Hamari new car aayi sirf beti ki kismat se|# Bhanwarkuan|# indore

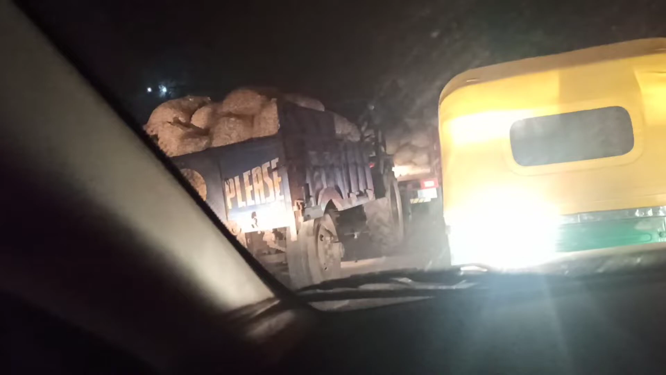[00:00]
अगे भी एक ट्रक है ये लोग क्यूँ में खड़े हैं और जैसे जैसे इनकी बारी आएगी इनका समान अनलोड होगा और उसके बाद ही ये ट्रैफिक थोड़ा-थोड़ा कम होगा ये हैं इन्दौर का सबसे फेमस कॉटिल्या अकेडमी
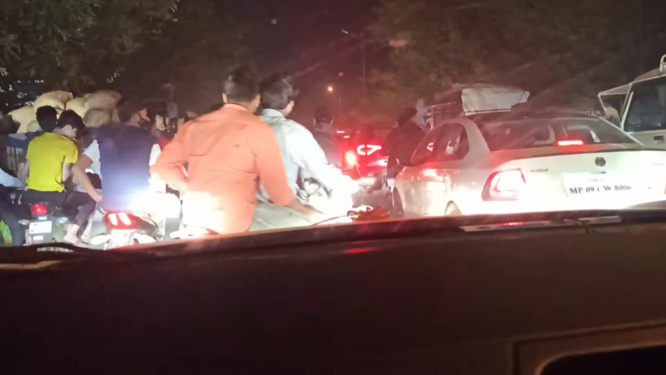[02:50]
इतनी जादा मिने एक्सपेक्ट नी की दी वो भी इस टाइम पर यहां पर शाम को सबसे जादा भीड रहने का कारण सिर्फ यह ही है कि यहां पर ट्रक्स आते हैं सब्जी और फलों
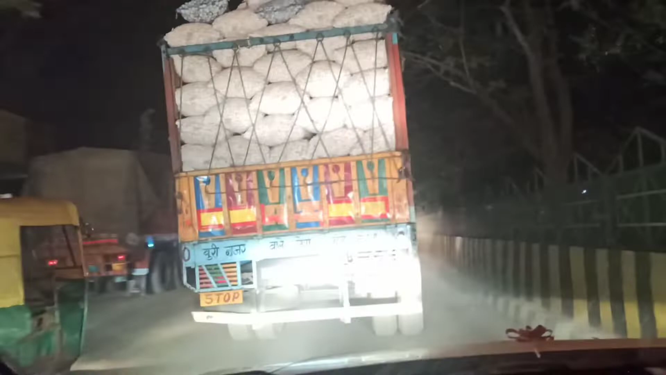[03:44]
सो फाइनली हम जाम से भार निकल गए और यह ट्रॉक्षाप मेरे सामने देख है नहीं पक्का लग रहे है की यह ट्रॉक्त है यह मुभई वाली रोड जो आगरा मुंभई वाली रोड आणा तो मैंने आपको कल दिखा रहे दूग मुझे
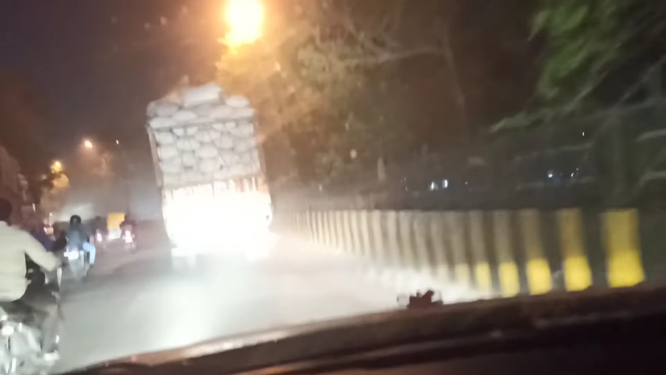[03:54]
वहाँ पे जा रहा है क्योंकि रात को ऐसे ट्रक्स वहाँ से बहुत जादा निकलते हैं
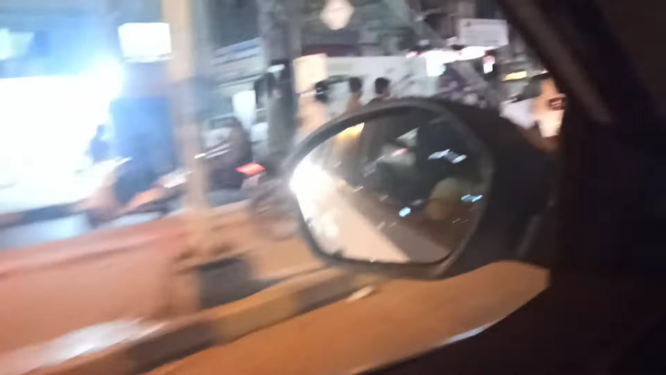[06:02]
करना पड़ता है कि यह देखिए यह से लेट से दर के आएं जही किसी तरीके से लोग आ जाते हैं बिल्कुल आपके सामने और आपको बहुत जादा के एरफूल रहना पड़ता है
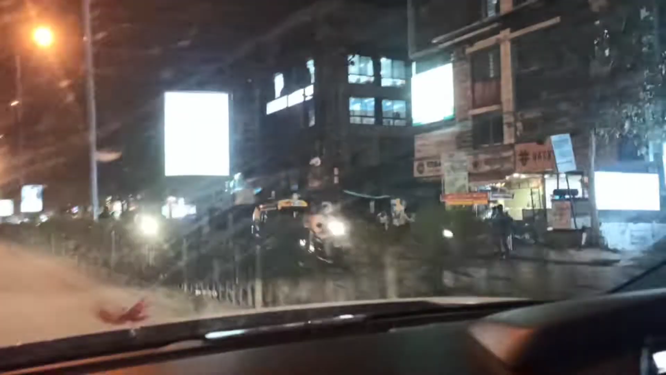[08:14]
और अब हम पहुँचने वाले हैं टावर स्क्वेर यहां पर बहुत अच्छा मार्केट है और यह कॉंबिनेशन है इससे थोड़ा सा आगे जाके सिंदी मार्केट आजाएगा और इसके पीछे जो है फुले बिजनस एरिया है तो एक तेक्या सब कह सकते हैं कि मॉडन और ट्र
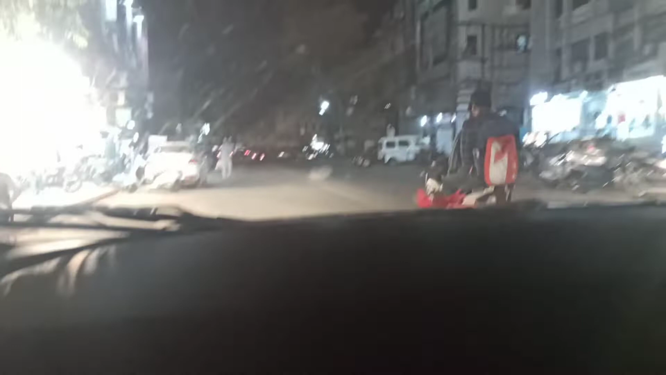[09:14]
बाजार भी बोलते हैं यहां से आप अपनी यहां
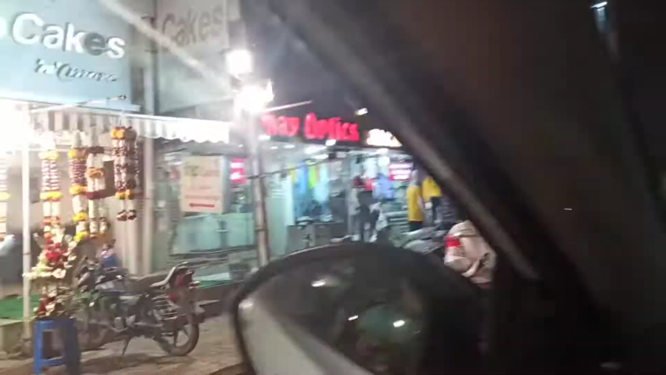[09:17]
पर कार
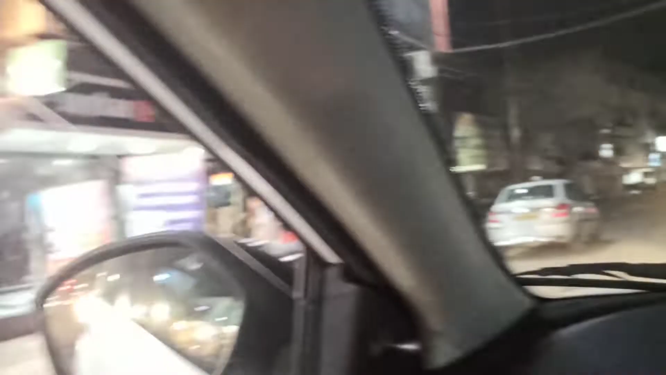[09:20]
बाजार के लिए ही लोग आते हैं कुछ भी उन्होंने ठीक करवाना हो या फिर अपनी गाड़ी को उन्होंने मोडिफाई क करवान तो भी लोग यहां आते हैं,
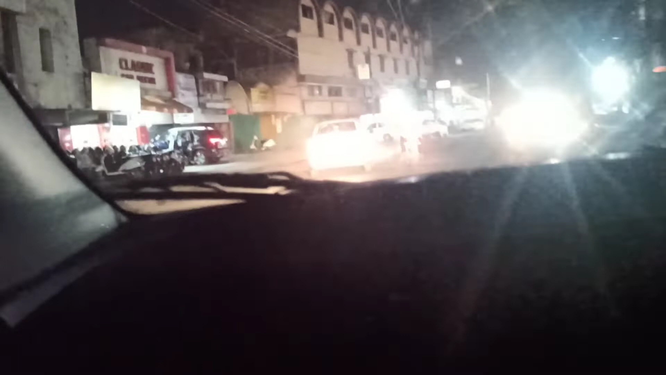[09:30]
काफी भीढती है हम पर निर सुभा पाइम पर इस वक्त सब जादा निर �زयादा यहां